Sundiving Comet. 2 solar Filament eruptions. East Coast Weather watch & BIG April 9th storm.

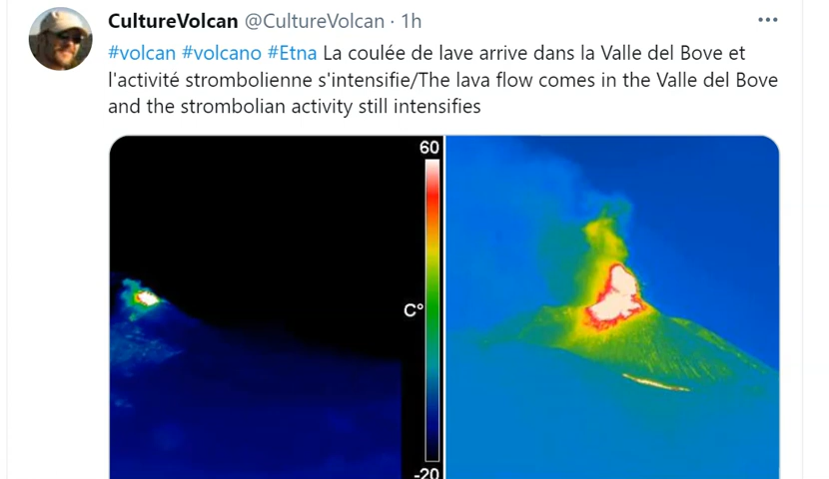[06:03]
On screen: scale top 60°C
mount etna in italy is still having strombolian activity and it's intensifying here engineer adeline